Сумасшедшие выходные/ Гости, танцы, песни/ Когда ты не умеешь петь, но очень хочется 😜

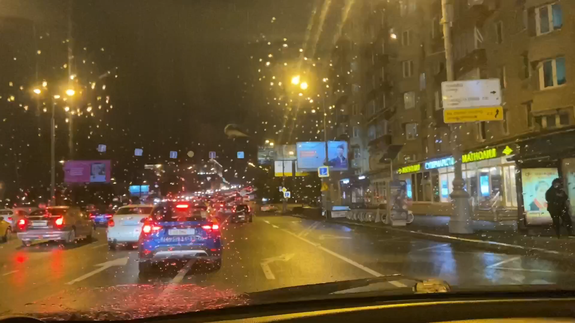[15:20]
Вы знаете, многие говорят, Москва, там вот там перемещаться по Москве, гулять по Москве. Вот смотрите, время 10 вечера. Это третье кольцо, транспортное кольцо. Воскресенье, выходной, пробка. В 10 вечера будни трешка вообще стоит. Поэтому, вот знаете, когда Москва, пробки в Москве теперь стали круглосуточными. И поверьте мне, что,
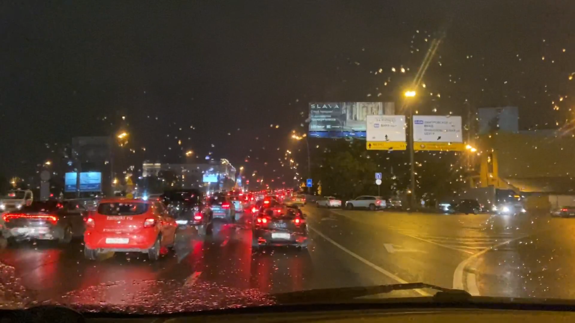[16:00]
потому что на машине в Москве очень трудно сейчас стало перемещаться. Вот, да, есть общественный транспорт, но, понятно, сейчас он пустой. Но метро, например, да, а тот же самый общественный транспорт, наземный, он точно так же будет стоять в пробках, как и, хотя у нас есть выделенки, но в выходной день,
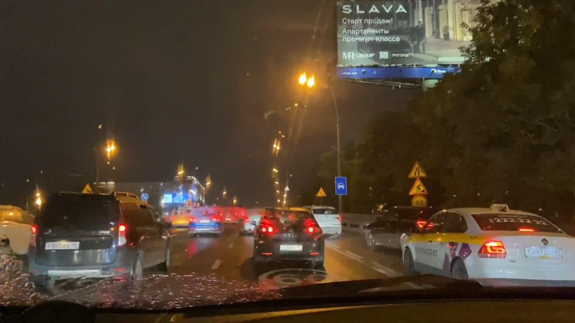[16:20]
например, выделенки не работают для общественного транспорта. То есть все могут по ним ехать. Ну, где-то есть, где и выходной там, но сам факт. Вот такая вот Москва, вот они прелести, да, обратная сторона медали. В 10 вечера ты просто стоишь в пробке.